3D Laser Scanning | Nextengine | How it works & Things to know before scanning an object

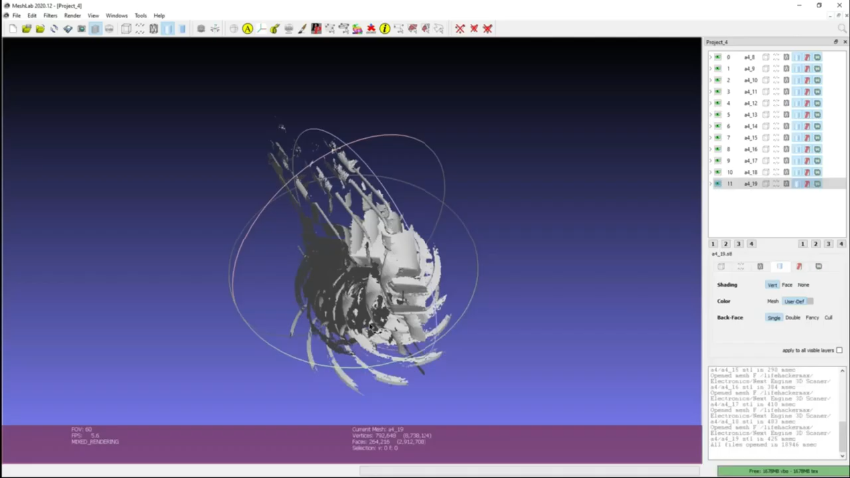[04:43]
The final result will need post-processing most of the time in order to get the model ready for 3D printing.
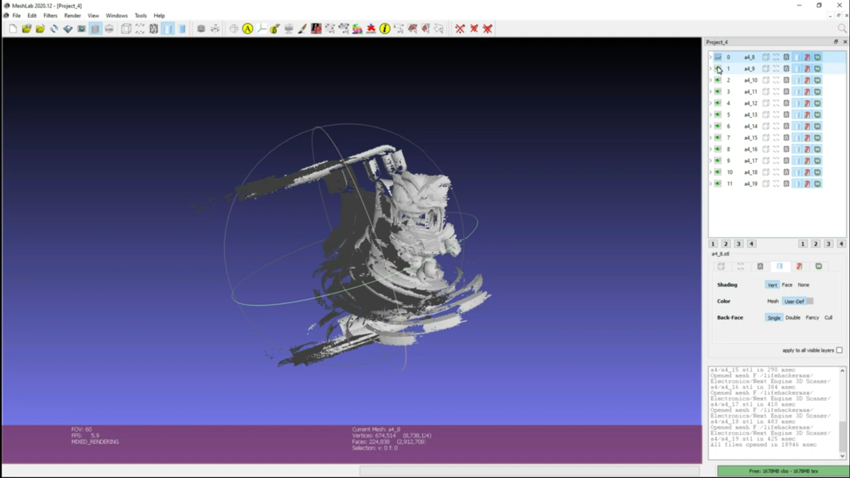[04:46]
This involves having some knowledge on 3D modeling.
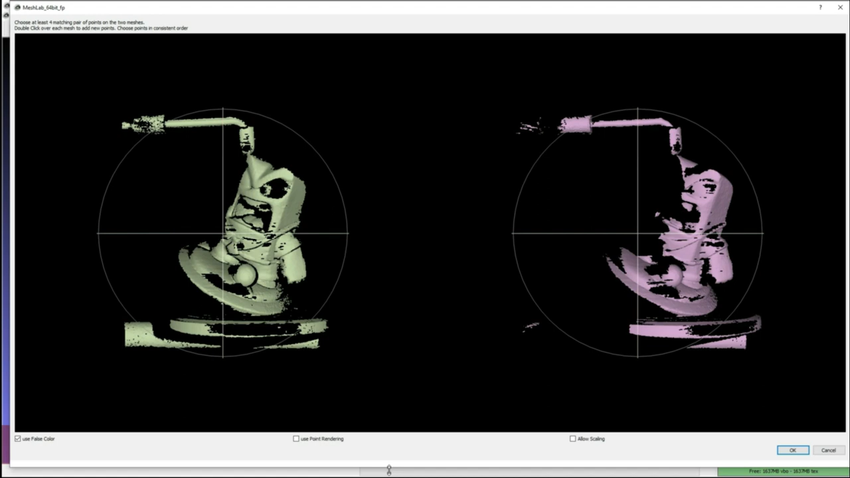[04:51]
Not much, but if you are not that into computers or 3D manipulation software, you might want to get some professional help instead of deciding on buying a 3D scanner yourself.
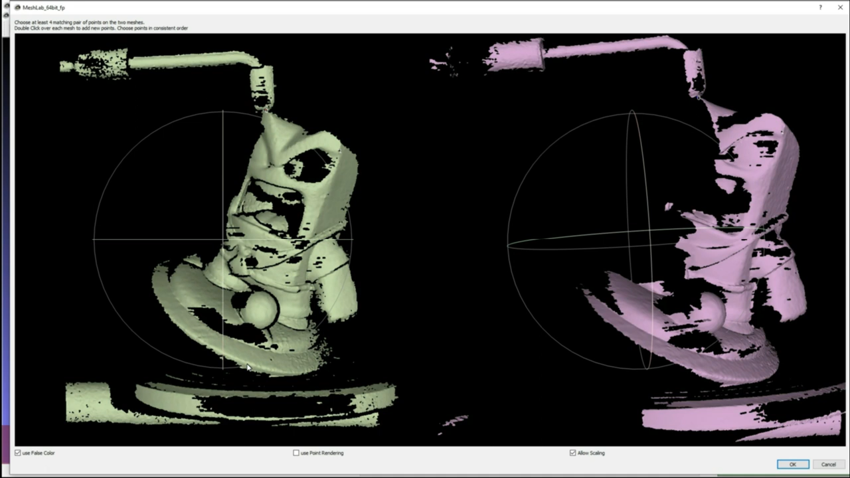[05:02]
But enough talk, let's get some actual work done. Let me show you how it works. The scanner is composed from two parts.
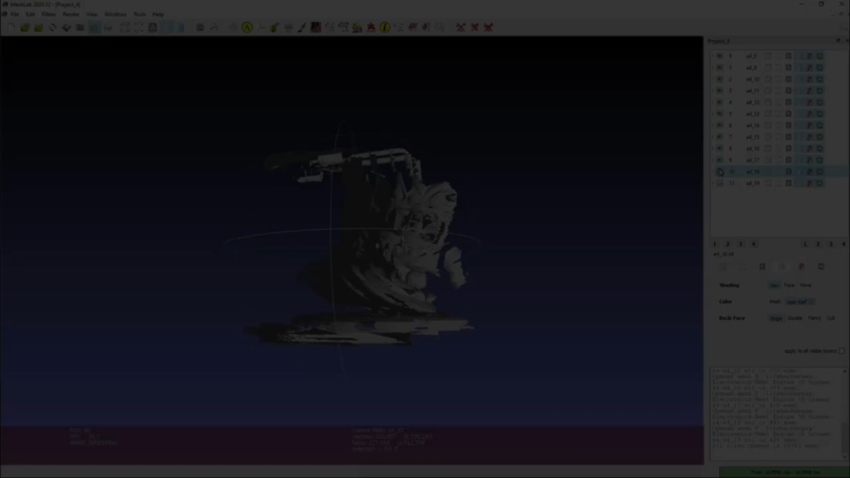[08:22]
When the scanner is done, I end up with a bunch of 3D meshes that look more like a fan than my actual model.
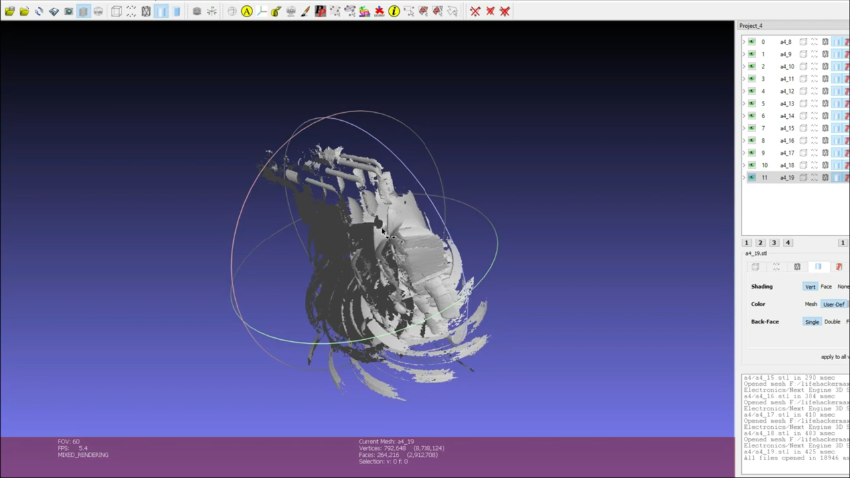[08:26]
Here is where the post processing starts.
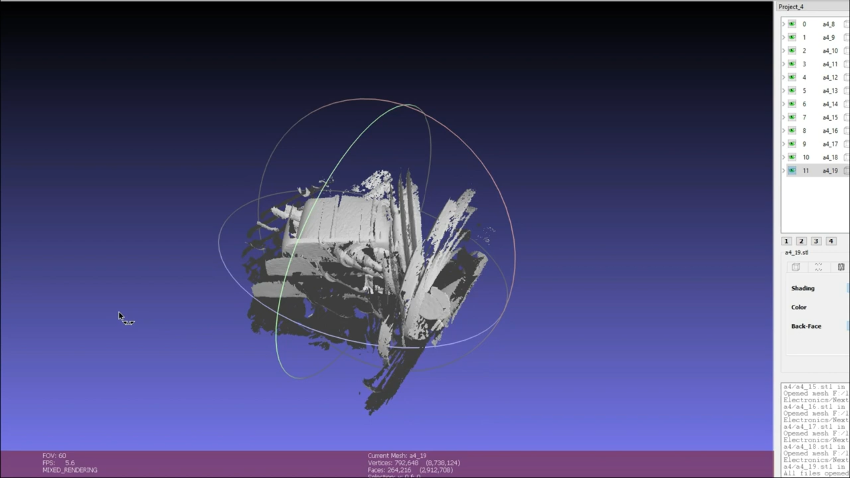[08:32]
I need to align the scans.
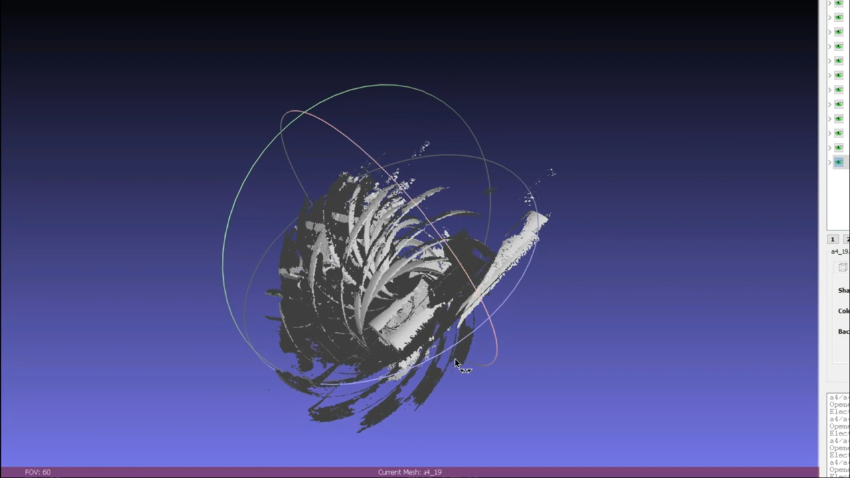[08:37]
This means repositioning each scan in order to get an accurate representation of the original.
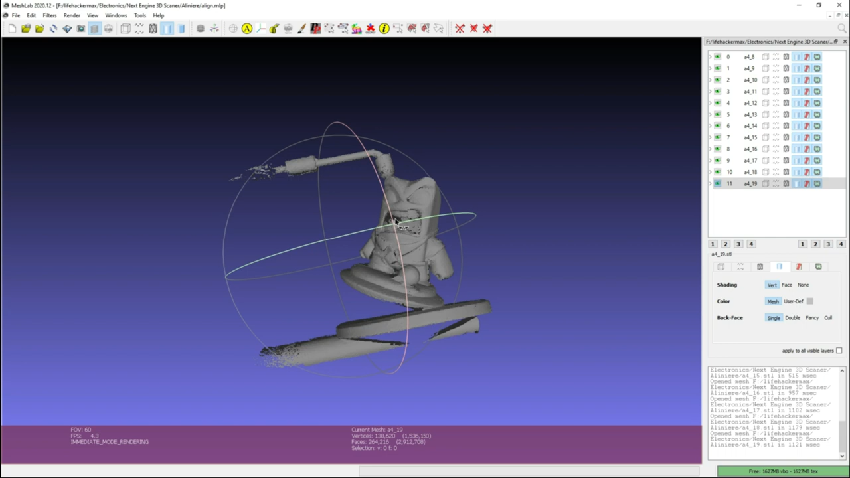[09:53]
After the scans are aligned, I still have to clean and close the mesh in order to have a 3D model that can be 3D printed.
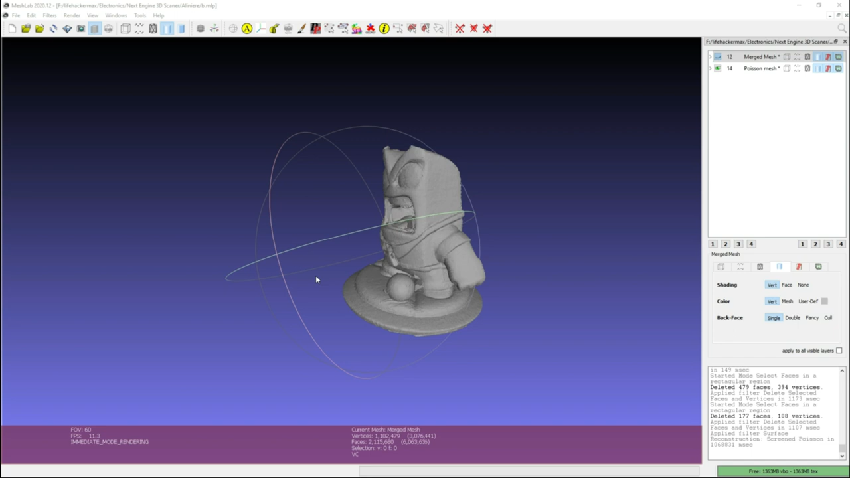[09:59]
And this is the final model. You can see that it's pretty rough.
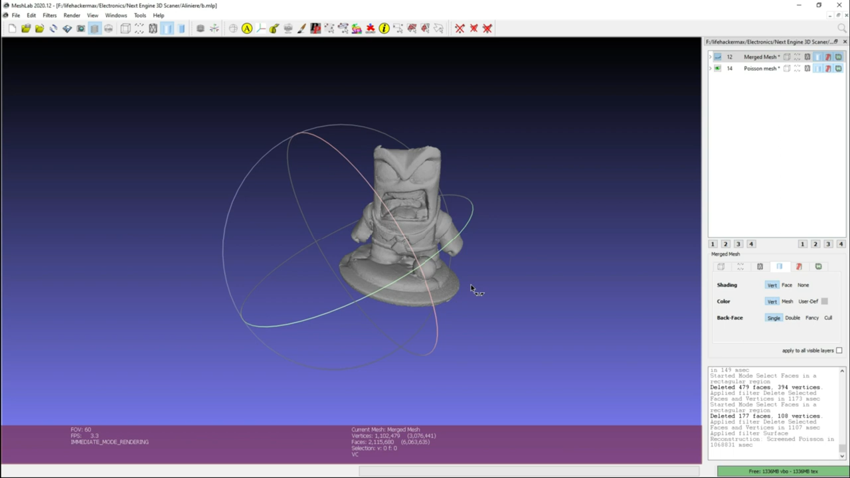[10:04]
I could have spent a bit more time on the modeling part and making the final model look better.
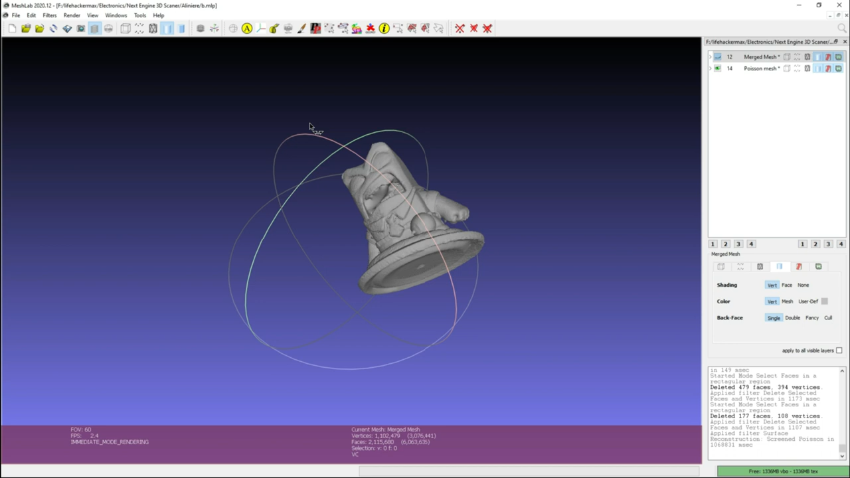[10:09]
But the point of this video was to show you how a scanner works and what you can get from a 3D scanner without too much post processing.